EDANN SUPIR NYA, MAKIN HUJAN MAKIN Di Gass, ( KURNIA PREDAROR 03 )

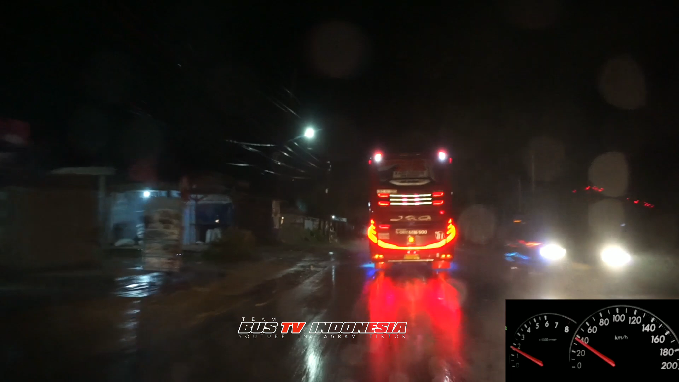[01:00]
Di depan ada Kurnia Awi Wadi, tapi belum terbaca sama kita plat berapa yang di depan Awi itu. 04 ataupun 03. Pokoknya Wadi lah.
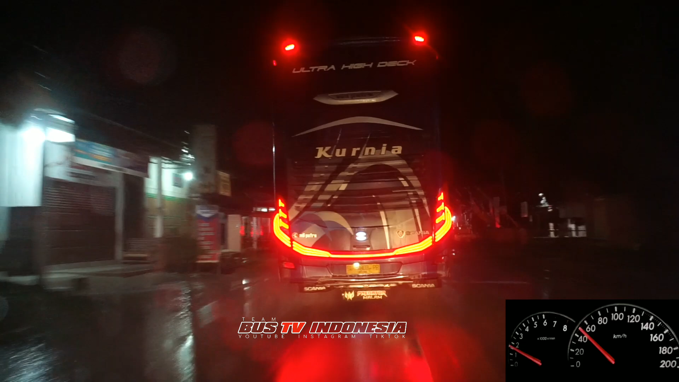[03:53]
AW03 udah pindah jalur sekarang. Apakah sanggup dikejar lagi sama Awi ini? Tadi berhenti ngambil penumpang, terus go partek sama JRG.
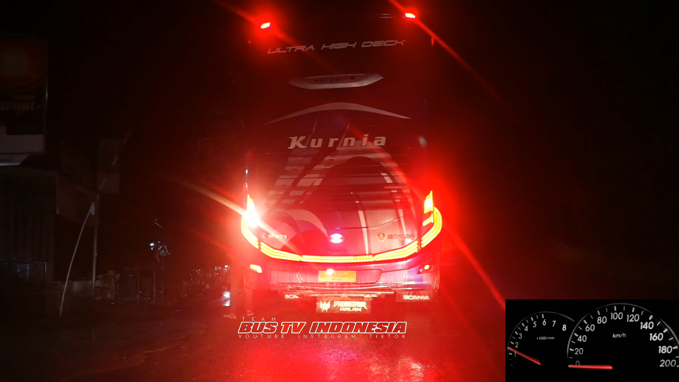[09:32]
Hahaha. Lama Pak berhenti Awi ini, kita jalan dulu di depan dulu.
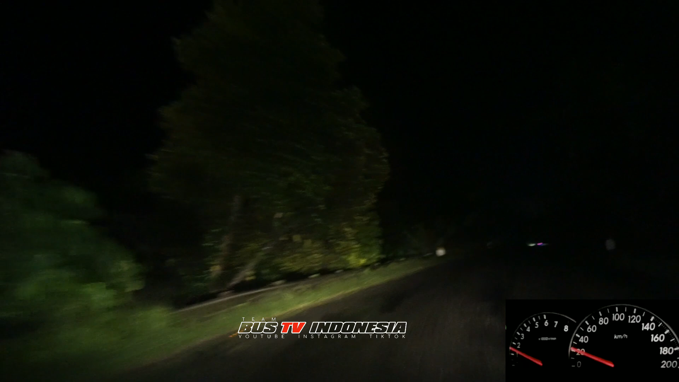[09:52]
Kita tunggu dulu di depan karena itu
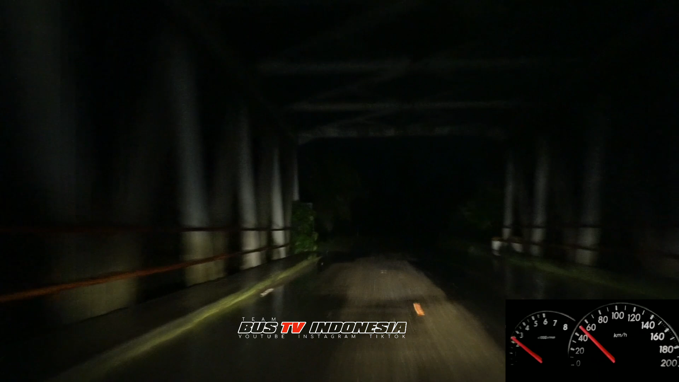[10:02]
jembatan, takut kalau ada bis nggak bisa lewat, ada kendaraan lain maksudnya.
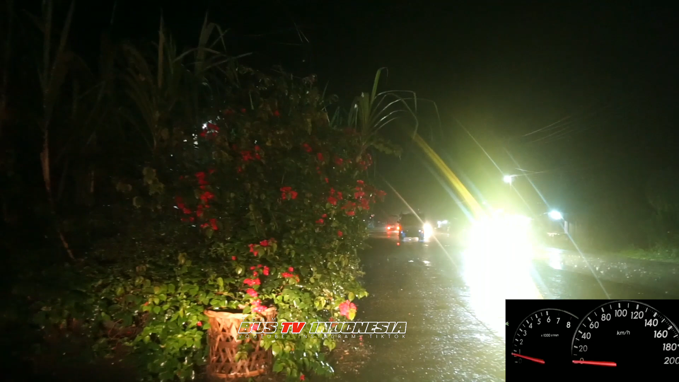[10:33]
Ini kita tunggu dulu berapa menit. Kalau memang terlalu lama, kita akhiri. Kenapa tadi turun? Karena tadi kernetnya tadi sempat turun. Mungkin mengambil paket ataupun apa tuh. Makanya agak lama.
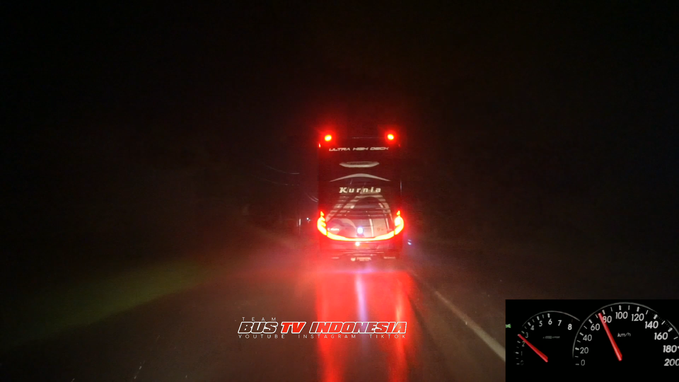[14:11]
Bokong dari JRG. Tapi tadi namanya sekitaran 2 menit lebih lah tadi.
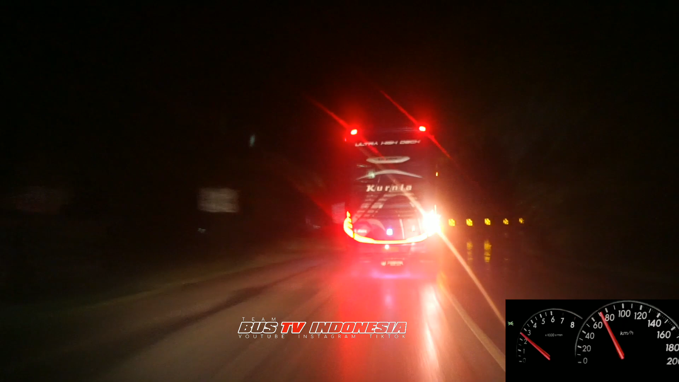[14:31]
Jembatan trek lurus juga masih belum kelihatan bokong dari JRG.